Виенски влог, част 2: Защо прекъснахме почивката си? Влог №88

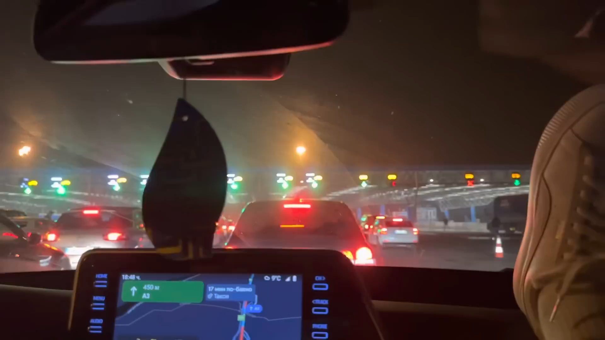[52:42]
Виж как се вижда. Аз съм седигнала малко краката, докато чакаме на границата от Харватия към Сърбия.
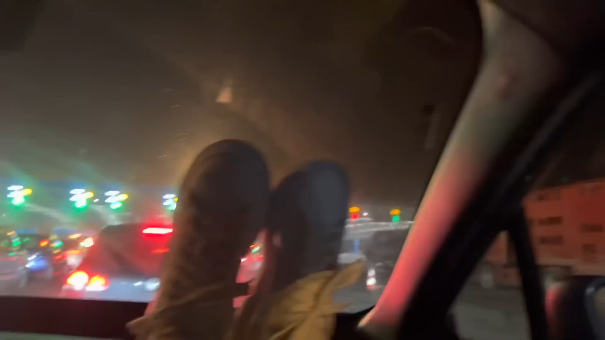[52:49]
И има огромно задръстване. За съжаление по-напред имаше и огромна катастрофа. По-назад. Да, по-назад. Извинявам се. За гледката преди малко я да ви показах, може би е булато. Така каза Георги. Не знам дали е булато.
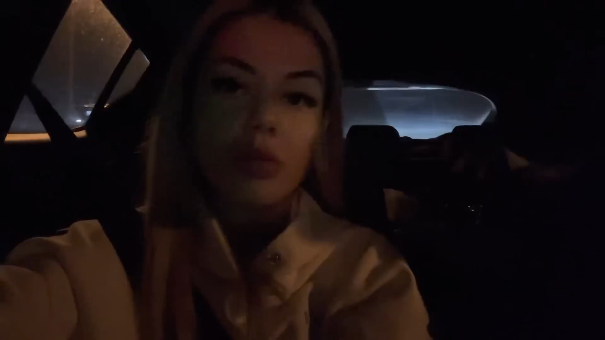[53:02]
И да, катастрофа беше наистина голяма. Имаше един тир, на който ремаркето беше паднало. Една кола, която почти не приличаше на кола. Хора, внимавайте като шофирате. Особено сега по празниците и не само сега. Внимавайте наистина, не бързайте.
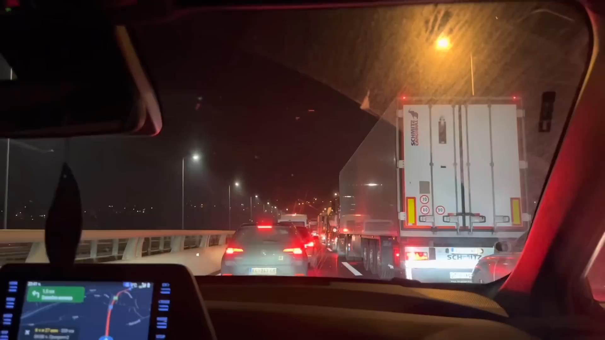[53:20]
Какво да ви кажа, ние вече не е в Сърбия, но виждате какво показва GPS-а. Червената зона е задръстването. Даже не мога да му видя края на това, което показва в момента. И ето в колко часа се очаква, че ще се преверем. 4 сутринта.